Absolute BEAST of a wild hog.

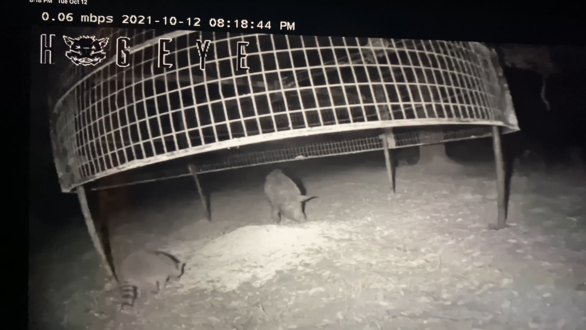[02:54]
See right there. He's getting used to it. I don't know what the deal is. All right. It makes no sense why he's so wiry like that. I mean, once you're in, you're in. Just go in and get your corn. And go.